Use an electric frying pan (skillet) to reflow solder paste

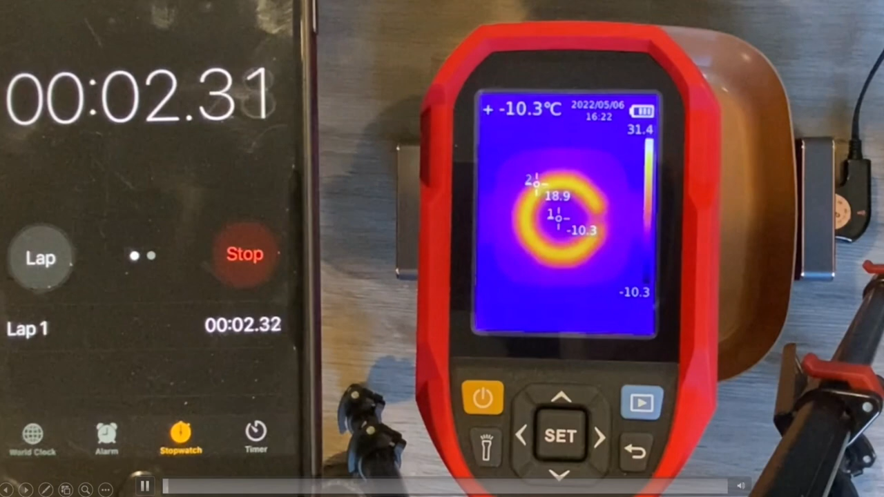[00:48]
On screen: spot -10.3°C
One issue with this method is the uneven heat distribution on the pan because of the geometry of this electric element. Here I'm using my thermal imaging camera to look at the heat distribution and the heat time profile. The videos sped up a lot. The hot outer ring from the element is pretty obvious. The heat delta from the outer ring to the center is about 30 to 40 degrees C, perhaps not optimal.
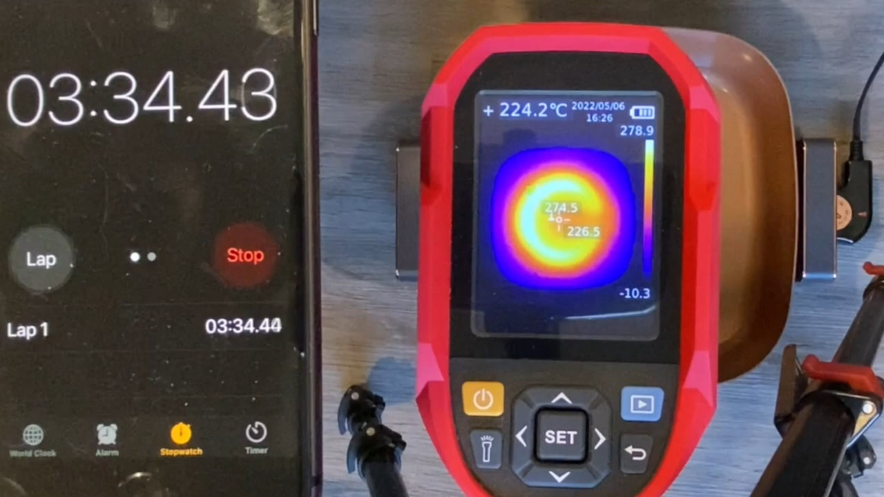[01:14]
On screen: spot 224.2°C
The heat time curve is a bit faster than the recommended chip quick profile but in this test I set the pan to the maximum temperature.
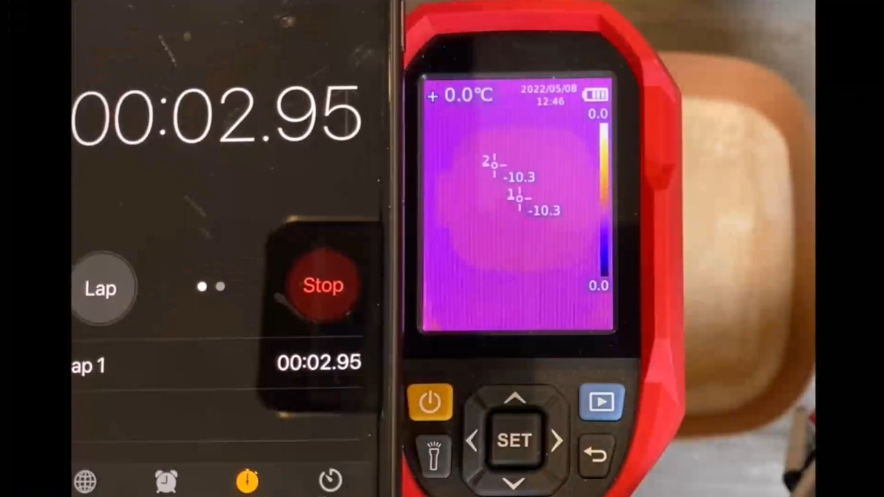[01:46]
On screen: spot 0.0°C
Well you can see that this didn't eliminate the problem but the heat delta from the edge to the center now is down to about 10 to 20 degrees C which is better. The problem I had is when I tried to do a reflow by putting my board on top of the sand I couldn't quite get to the required peak reflow temperature to
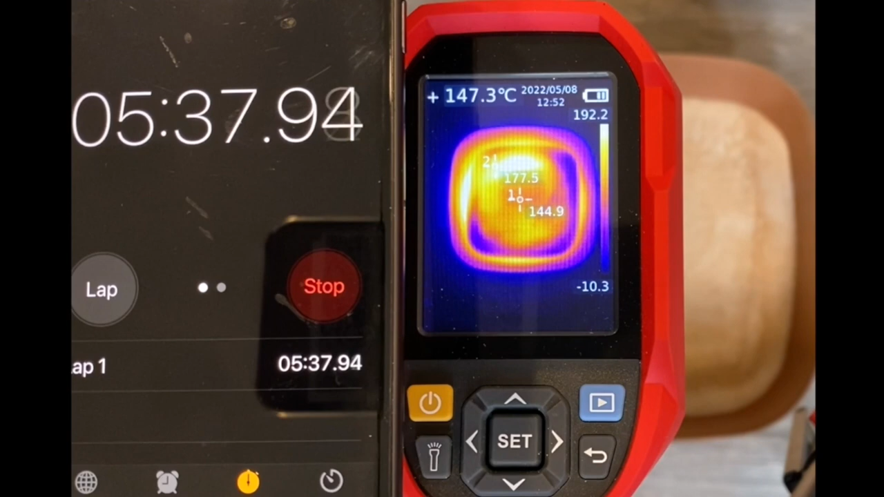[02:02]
On screen: spot 147.3°C
effectively reflow the solder. Perhaps too much insulation from the sand I presume.